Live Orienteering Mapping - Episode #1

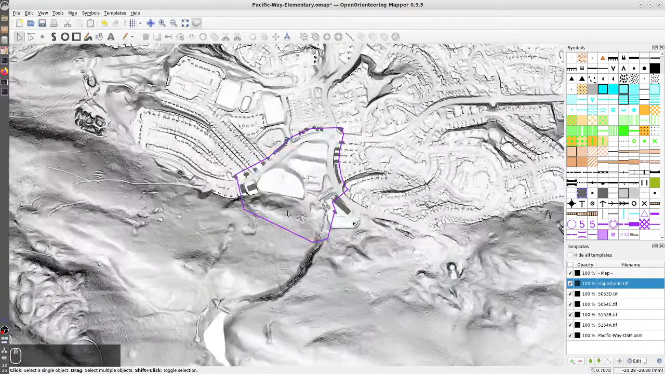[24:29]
it has some false illumination from the south pointing north, and so you can see where the steep areas, the smooth areas are.
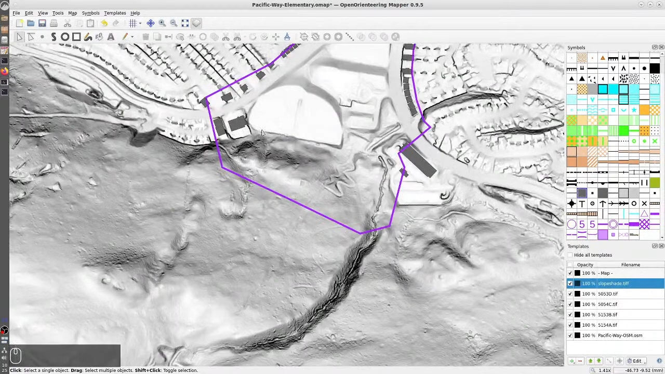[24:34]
And so I can see like straight away that I'm gonna have a nice impassable wall right here with the big black line, some steeper hills over here.
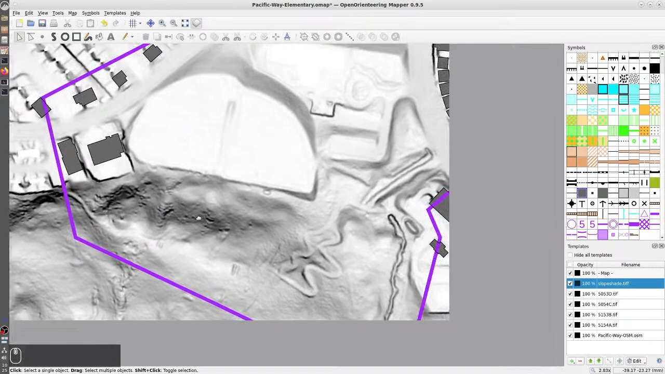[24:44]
We'll be able to pull out these trails here. There's a trail cut into the hillside here. And this LiDAR doesn't look like it was super high quality, which is a little bit unfortunate, but it'll be good enough.
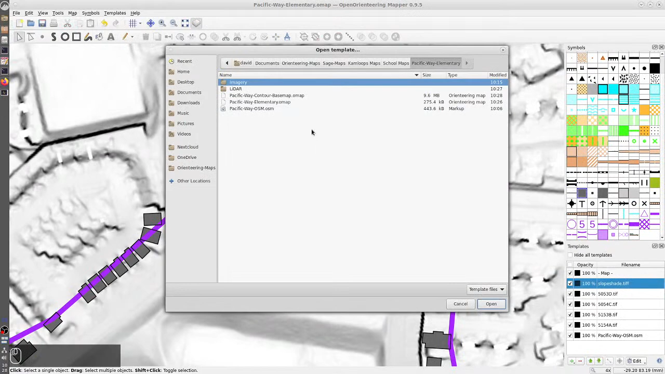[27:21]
Opening up that Pacific Way contour base map, and now I've got my contour base map in.
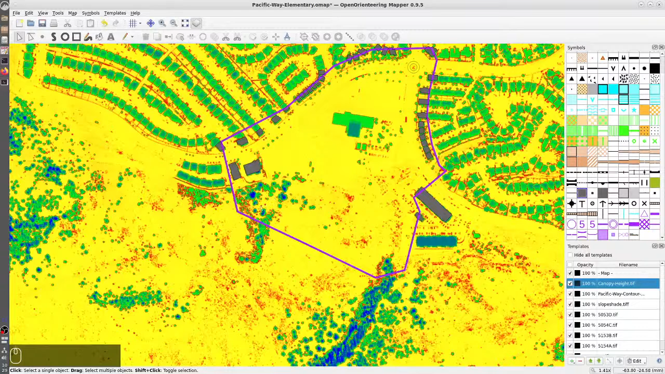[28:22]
All right, so you can see I've got some trees down on this end, building, but this isn't actually gonna be too helpful today because it's not super high quality, so I'm barely picking up.
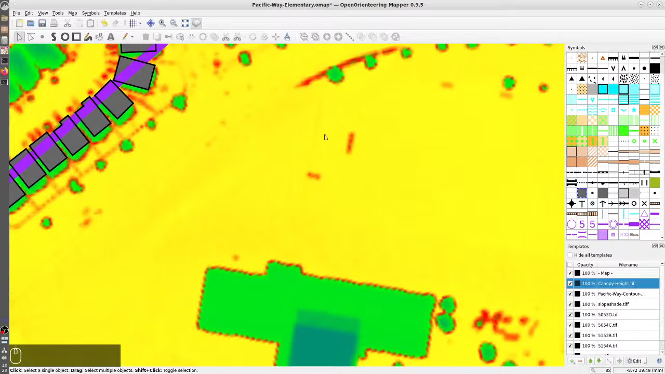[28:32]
You can see there's probably what's a fence here. But I mean, we can throw things.
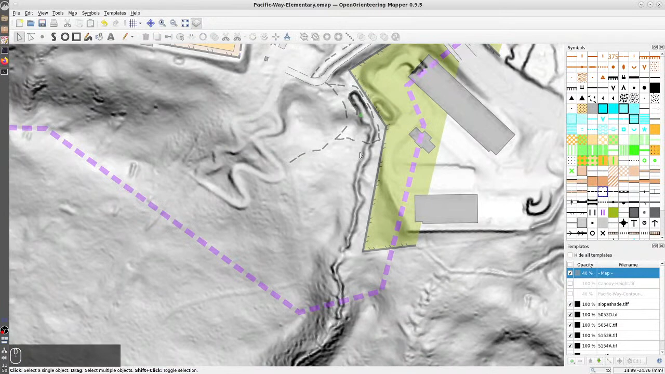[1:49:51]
Hey, that totally looks like a creek. And we will map that guy in.
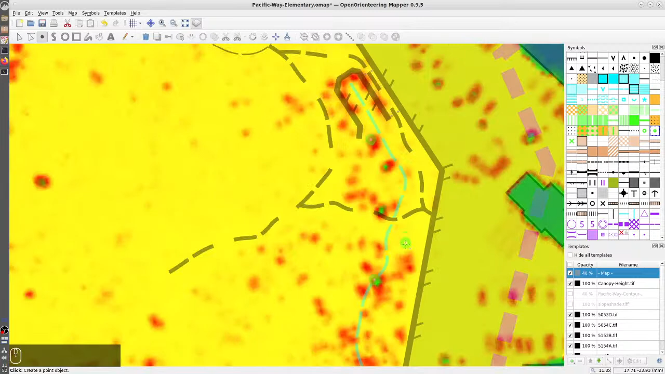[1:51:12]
And yeah, you can see that this thing here is way taller than all the sagebrush, which is showing up in the red color.
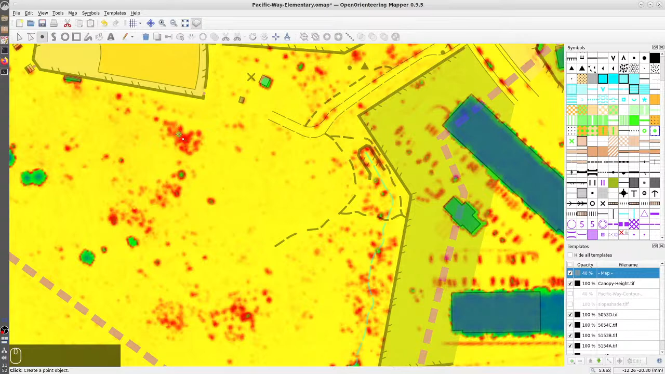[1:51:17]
So I have a tree here, and then I've also got a tree here.
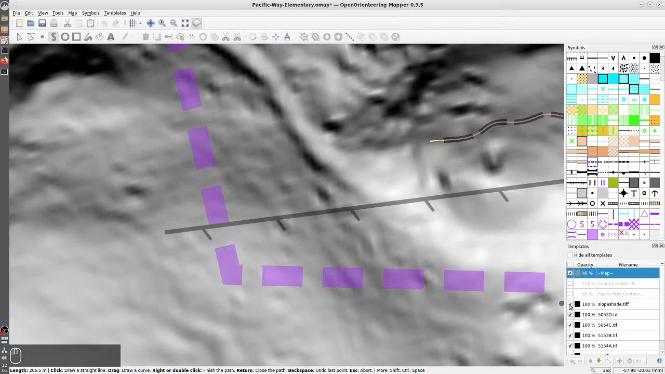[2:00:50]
And like with higher quality LiDAR, I can those trails really pop, but it's not doing a great job of that here. I'm gonna guess it's something like this.
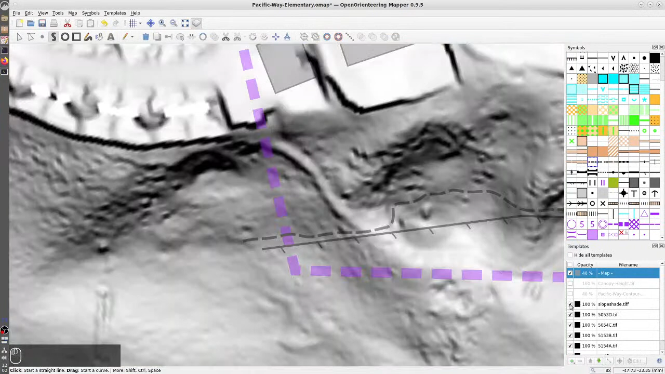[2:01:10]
Oh, but there's definitely this thing coming through.
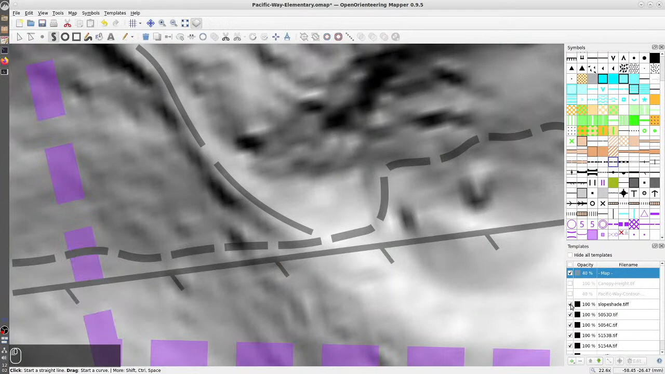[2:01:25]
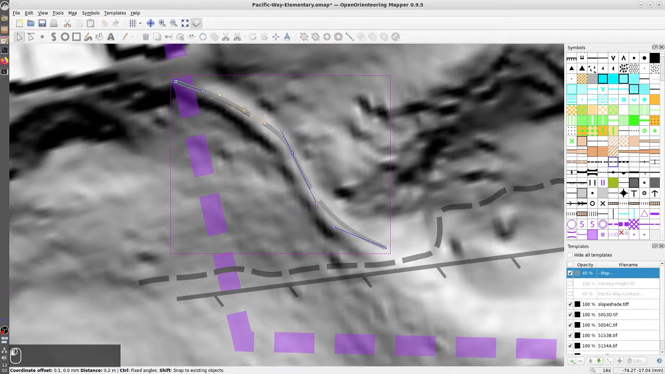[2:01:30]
So I'm gonna map that. I don't actually think I'm gonna map that out with a ride. How do my contours look? Yeah, it'll show up in the contours, and I don't think there's anything else on the ground.
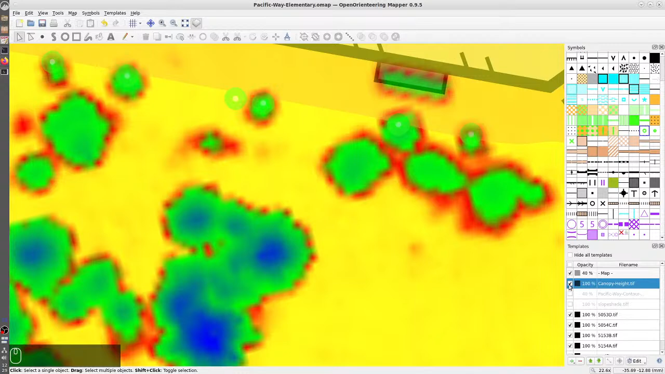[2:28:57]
My canopy height also agrees with that, and it looks quite deciduous and like there's stuff down onto the ground. So
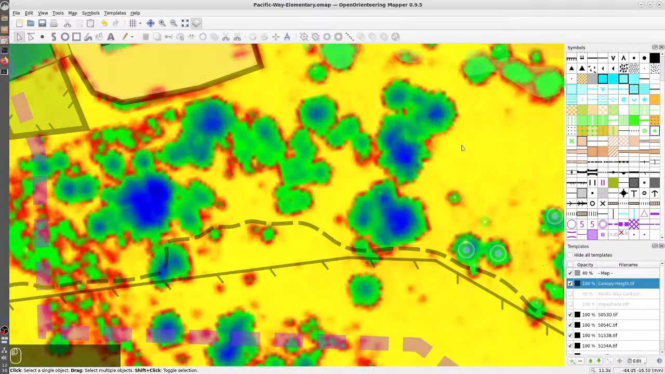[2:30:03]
I'm seeing some like open area that connects through here.
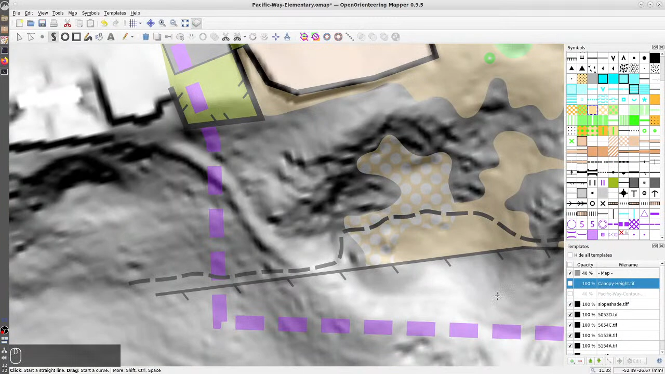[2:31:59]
My gut says that kind of over here where there's a bit of a reentrant and stuff. Well, is this even getting a little cliffy? There might be a little cliff in there.